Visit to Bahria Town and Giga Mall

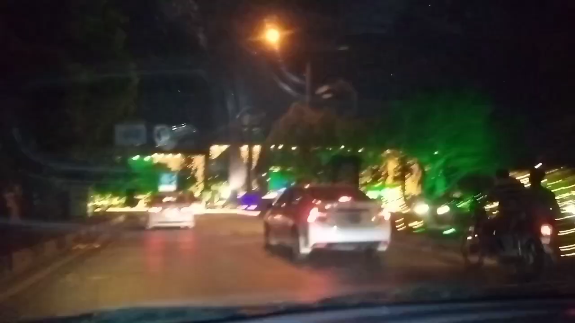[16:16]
اتنا زیادہ ہو گیا تھا تو پھر رات کا ٹائم یہ دیکھیں نکل آئے تھے اب تو کافی گہرہ کا ٹائم ہو گیا تھا
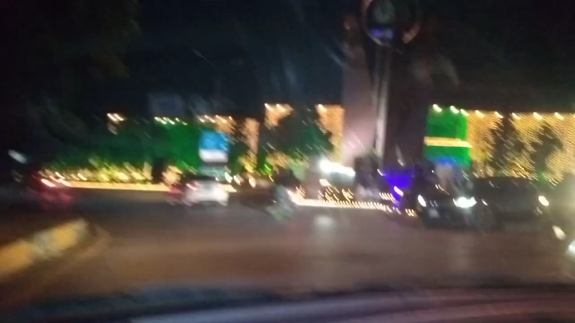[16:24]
اور یہ دیکھیں جی لائٹنگ راستے میں تو امید آپ کو میرا ولوگ پسند آیا ہوگا پسند آئے تو لائک شیئر سبکرائب لازمی کیجئے گا تو سب سے زیادہ تو آپ سبکرائب کیجئے گا اور ولوگ پلیز پورا دیکھا کریں آپ لوگوں کی سپورٹ کی بہت زیادہ ضرورت ہے تو ملتے ہیں جی